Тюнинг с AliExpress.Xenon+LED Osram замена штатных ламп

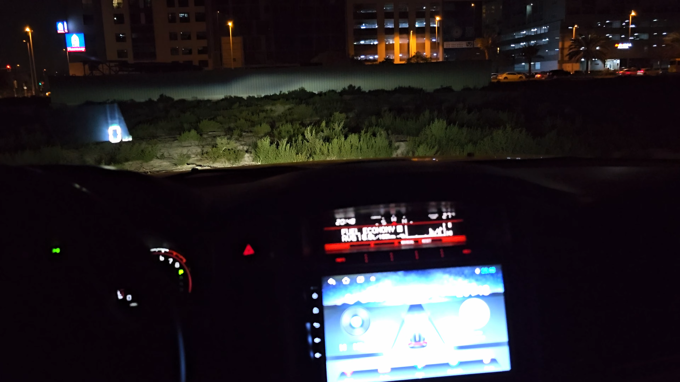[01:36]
Вот, выйдите уровень с ветеринарной границей, и, в принципе, всё освещено.
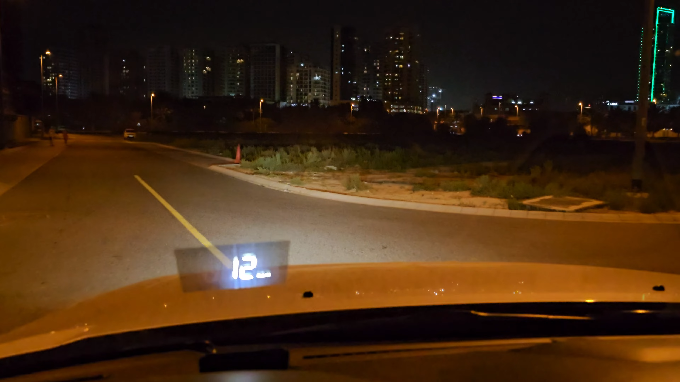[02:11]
По левую сторону у нас стройка, так что лишний свет нам не мешает. И вы можете, опять же, оценить, как светят стандартные фары. На этом видео я уже вставил лампы ксенон света в ближний свет Таджеро. На вскидку они более белый свет дают.
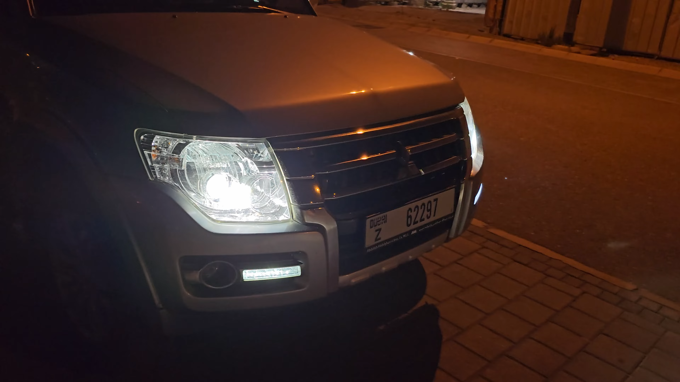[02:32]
И невооруженным взглядом видно уже, насколько лучше они освещают биретель.
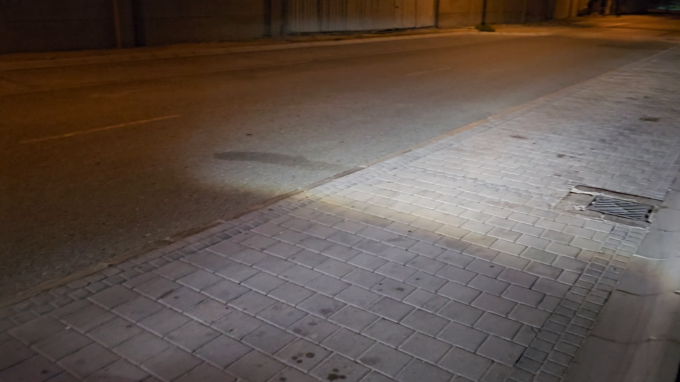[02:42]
Здесь я уже переместился в салон. Включаю, выключаю фары. Так бы вы увидели разницу, чтобы камера поймала фокус.
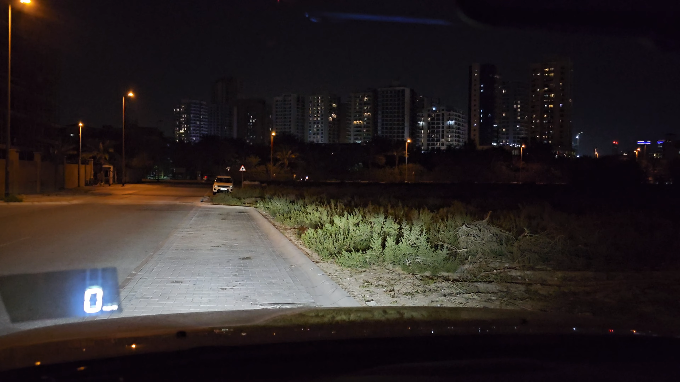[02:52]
И чтобы тест был более объективным. Начинаю от движения, чтобы вы оценили, как это есть в движении. На вскидку процентов на 15, наверное, лучше стал ярче свет.
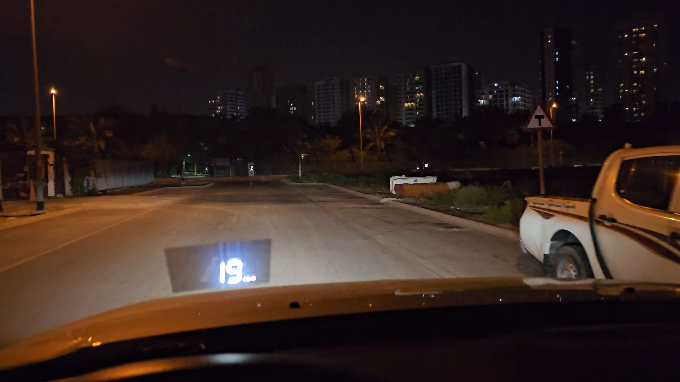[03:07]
Но фары, я заметил, что не сфокусированы были. То есть они вправо-влево, вверх-вниз.
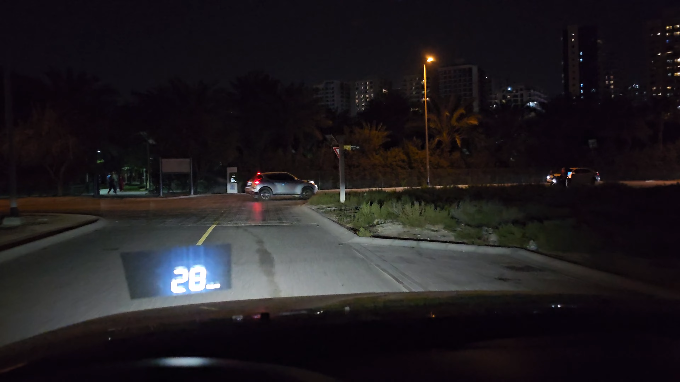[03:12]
Немножко были вставлены в разном бой. В дальнейшем я, конечно же, хочу их отрегулировать немножко. Но, тем не менее. Светневая граница у нас четкая.
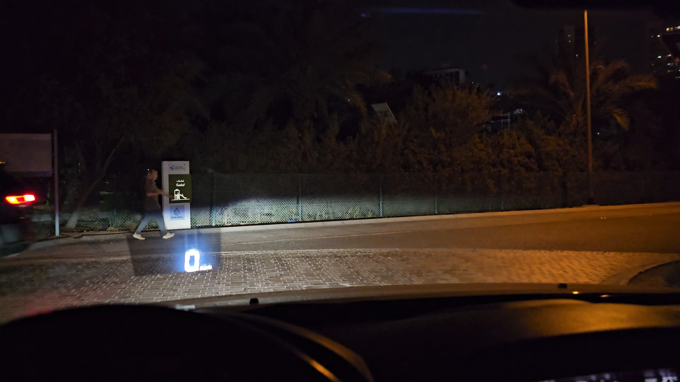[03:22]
Они друг с другом стоят одинаково.
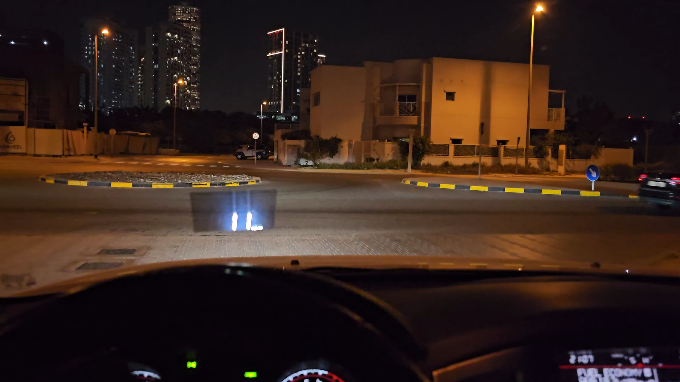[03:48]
По кустам видно, насколько ярче стал свет.